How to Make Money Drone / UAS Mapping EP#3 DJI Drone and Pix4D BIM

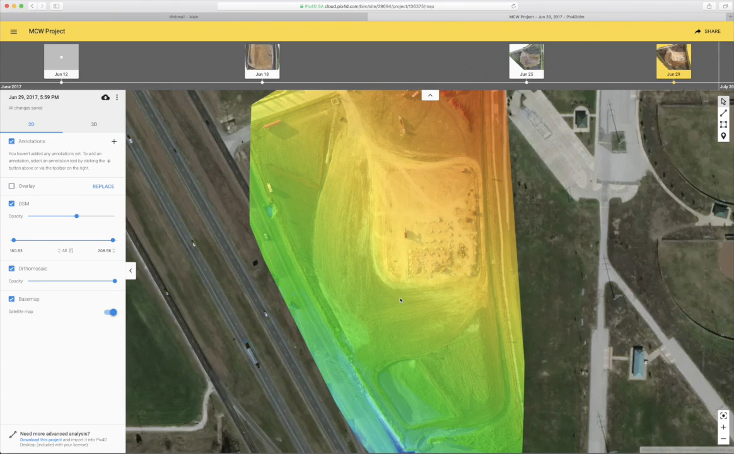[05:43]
This project has been going on for about six weeks where the dirt work had to be built up around this pad so that all the water flowed this way into a retention pond that they had created for all the excess water. Another feature that has been very useful when sharing with the construction company is the measurement of distance and area.